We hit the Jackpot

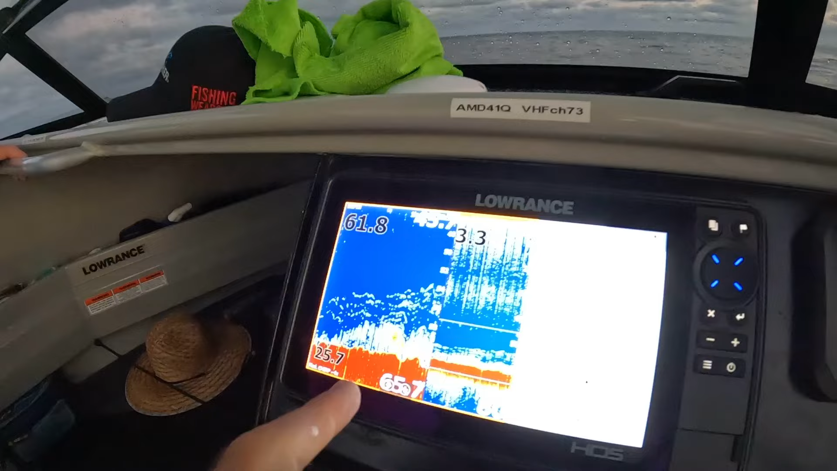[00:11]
The sounder is looking sick. And a bit of overtime. Yeah, it's a Friday.
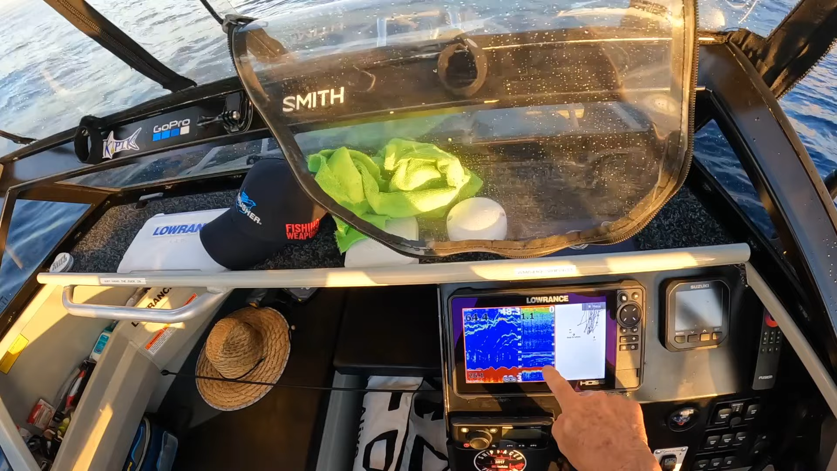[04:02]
Like that's 10, maybe 12 meters thick of snapper, all individual fish. 1, 2, 3, 4, 5, 6. Sun's just come up. Already got a few fish in, and we'll just keep getting them if we can.